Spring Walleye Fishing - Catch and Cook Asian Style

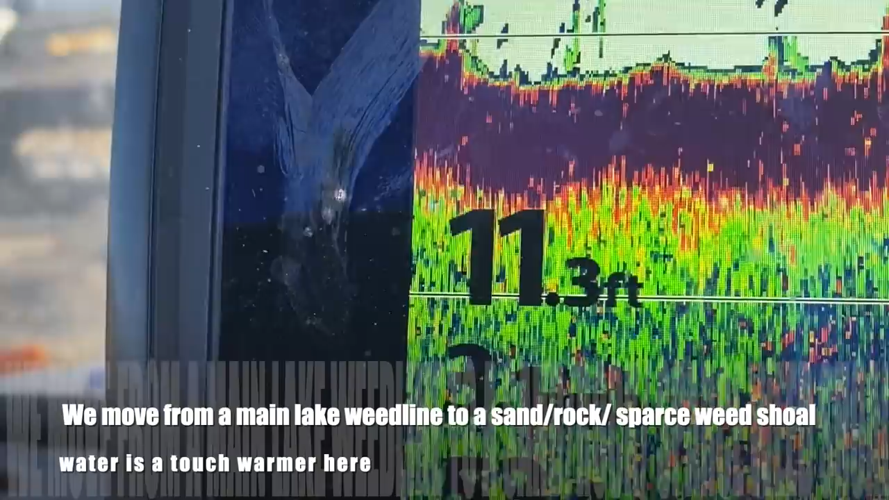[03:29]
On screen: depth 11.3 ft
Trying some warmer water with some sand. Not too much weed, but there's some sand down there.
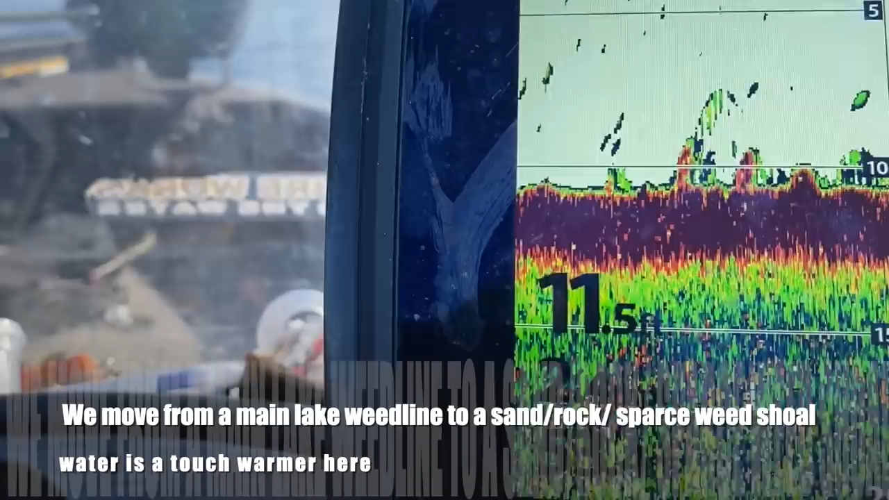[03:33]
On screen: depth 11.5 ft
It's a bit warmer. Let's see if they bite better. There's more fish in that first spot. Definitely more fish in that first spot.